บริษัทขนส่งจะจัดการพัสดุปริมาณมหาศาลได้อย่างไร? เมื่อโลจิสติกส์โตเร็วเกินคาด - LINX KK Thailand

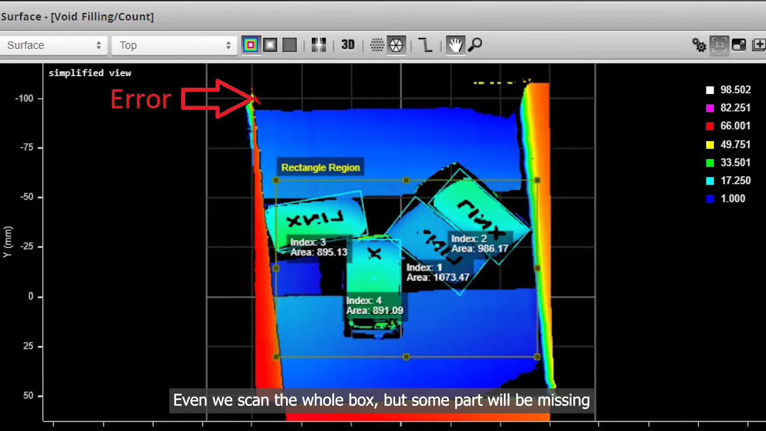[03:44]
สแกนทั้งหมดก็จริงแต่มันจะมีกรจุทธิ์ที่ไม่มีข้อมูลเพร